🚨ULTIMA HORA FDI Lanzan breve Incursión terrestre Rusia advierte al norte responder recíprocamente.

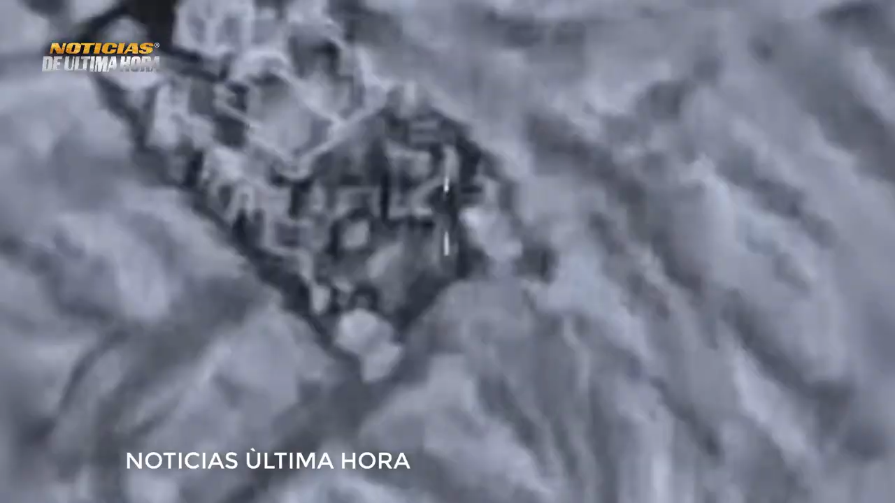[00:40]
En un vídeo difundido por el ejército del país hebreo se aprecian vehículos blindados avanzando por una zona, fronteriza arenosa.
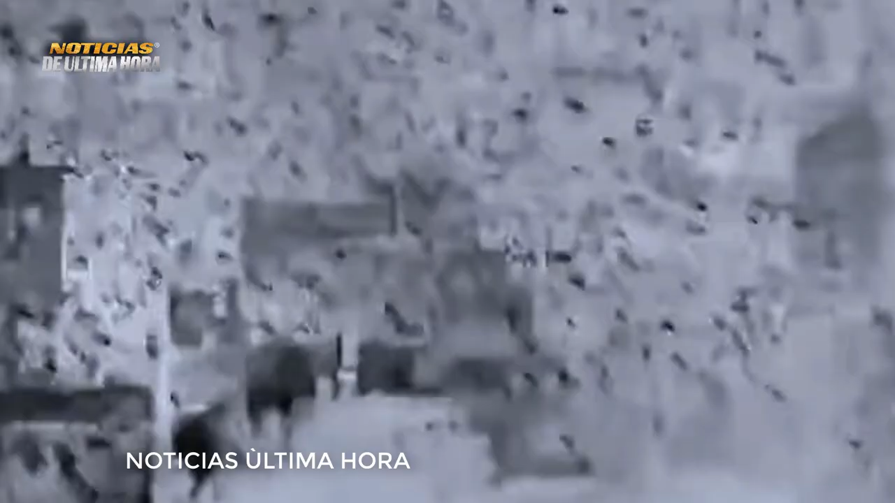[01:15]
En el marco de la operación nocturna, blindados y soldados israelíes lanzaron a tanques contra numerosos terroristas,
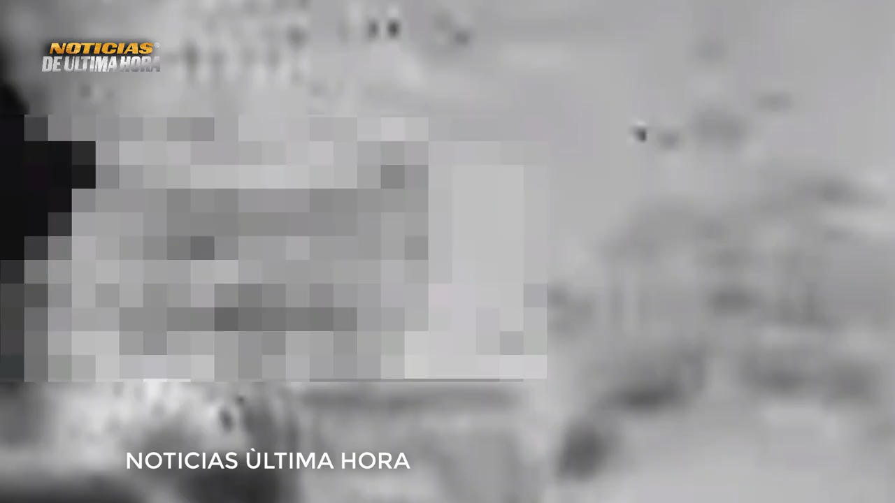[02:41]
cuarteles operativos,
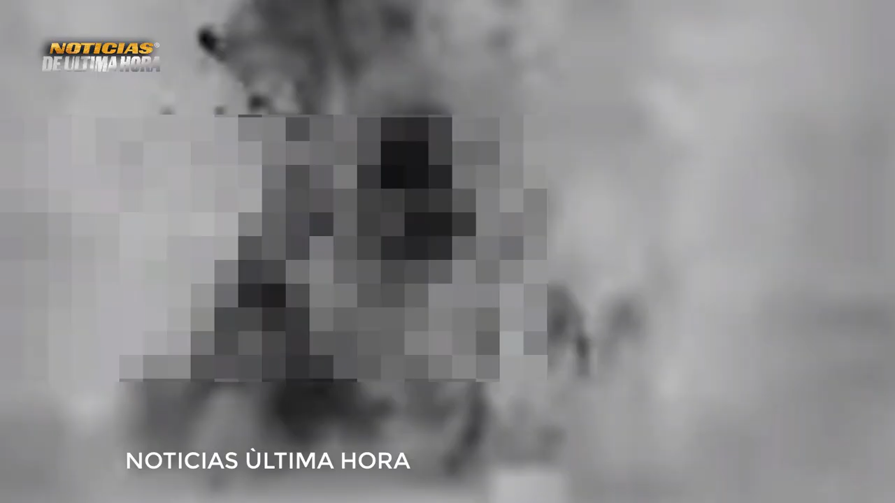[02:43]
túneles y lanzacohetes que estaban situados en el corazón de zonas civiles y habrían sido usados para disparar contra el país hebreo. Detallaron las FDI en un comunicado acompañado de imágenes de los ataques.
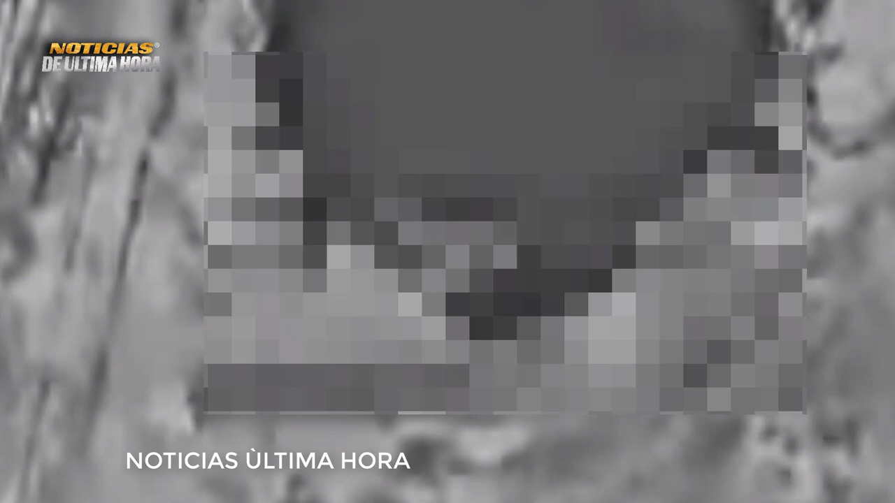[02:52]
Por otra parte, militares de la Armada atacaron un puesto de lanzamiento de misiles tierra-aire en la ciudad de Janyunis, en el sur del enclave palestino.